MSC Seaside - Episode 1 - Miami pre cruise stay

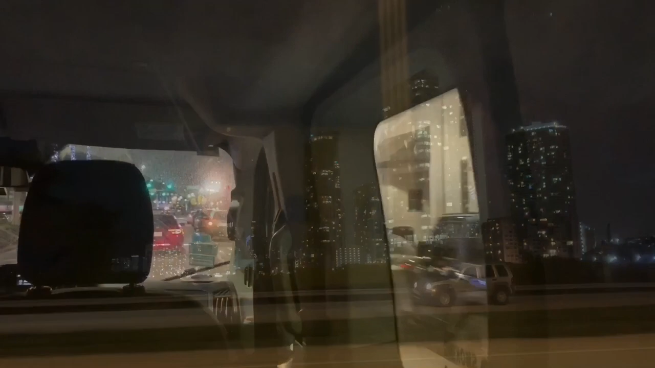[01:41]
It was nice taking in the sights and seeing the city at night, all lit up.